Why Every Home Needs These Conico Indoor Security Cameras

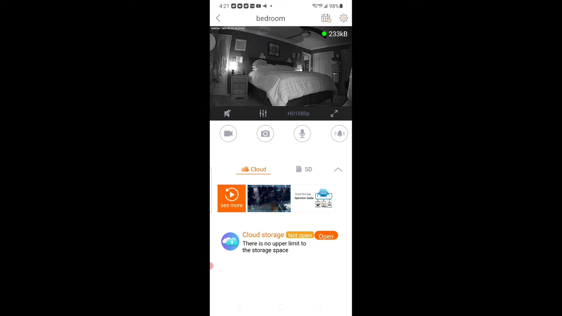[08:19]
The camera quality, the video quality is outstanding. And again, you're getting all HD quality. And that's my foyer camera. And I don't have too much light in the foyer right now.